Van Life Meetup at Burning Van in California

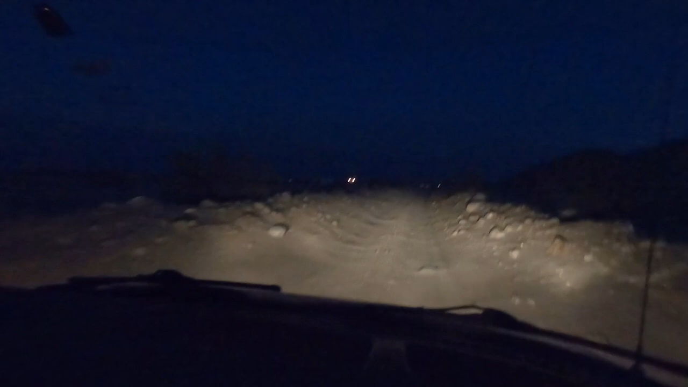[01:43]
We have vans in the distance. Some wild Fremen. Some wild Fremen. Navigate this craziness here.